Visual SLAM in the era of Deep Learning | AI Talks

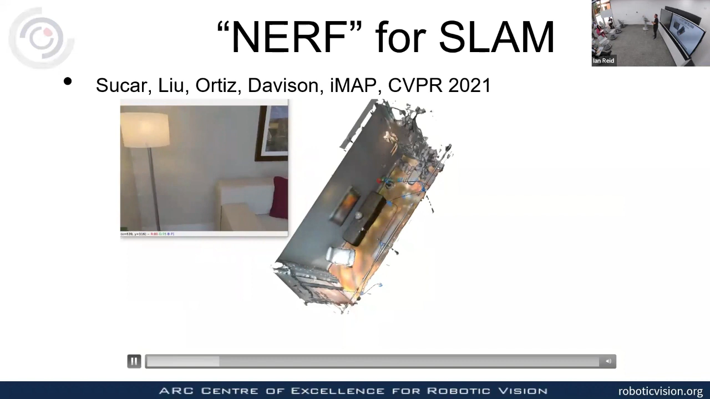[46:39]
that um that mlp representation of the environment which turns out to be great and you can see that these flat surfaces here really do come out as flat
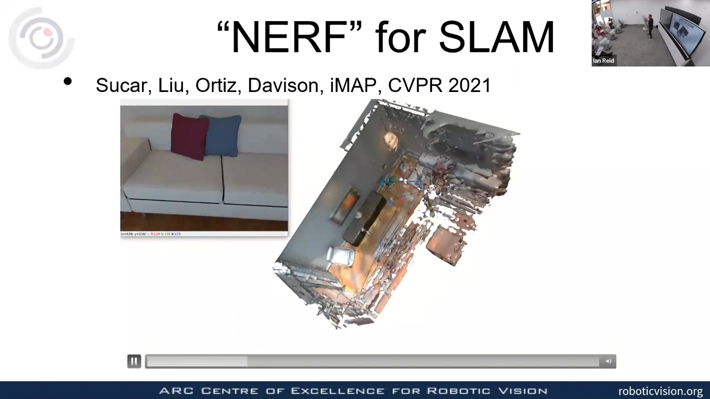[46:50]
um and that's um that we pretty much get that for free from
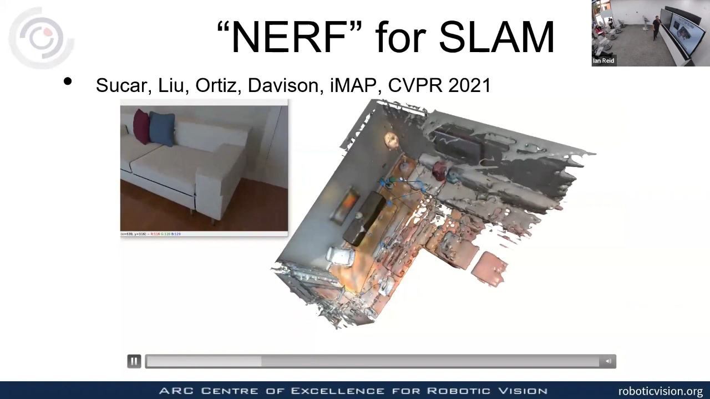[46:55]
the uh from the nerve representation and i think this video goes on a bit so i won't subject you to to the full amount but you can see that this this this particular system that greg made um probably can't see it but there are cameras being localized keyframes
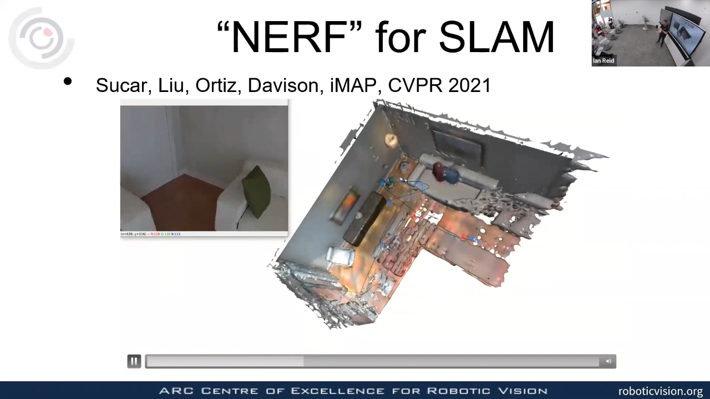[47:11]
being dropped along the way and it's doing a really good job of reconstructing that scene in a dense manner with quite high fidelity